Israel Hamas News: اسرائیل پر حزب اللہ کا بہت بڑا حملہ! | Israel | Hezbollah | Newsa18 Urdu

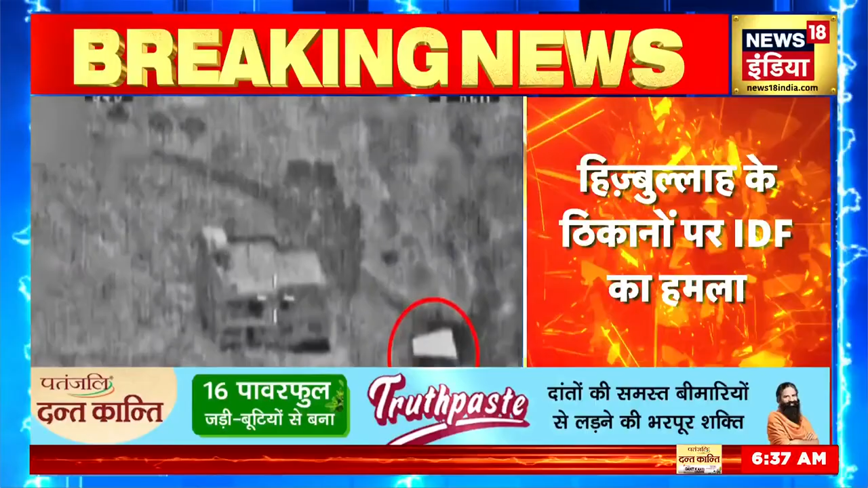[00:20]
में आईडेफ विमान की मदद से हिजबुल्ला के ठिकानों को टार्गेट करती नज़र आ रही है और
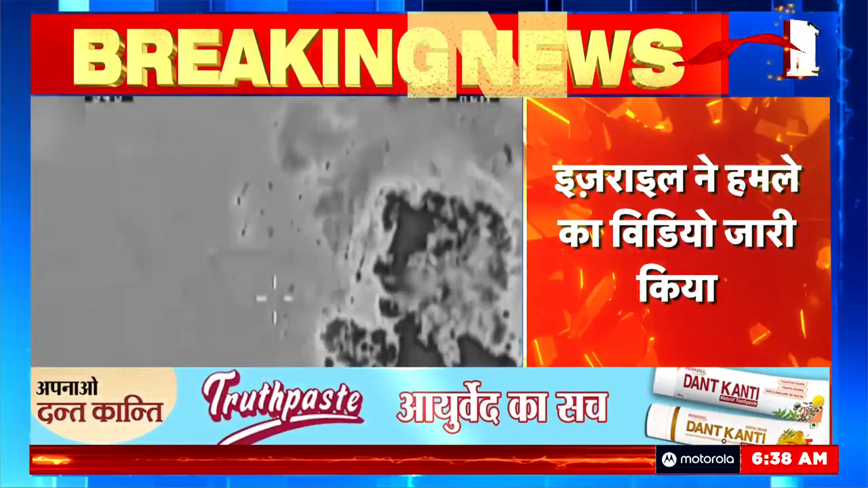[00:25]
पलक छपकते ही हिजबुल्ला के ठिकानों का नमों निशान विटा दिया गया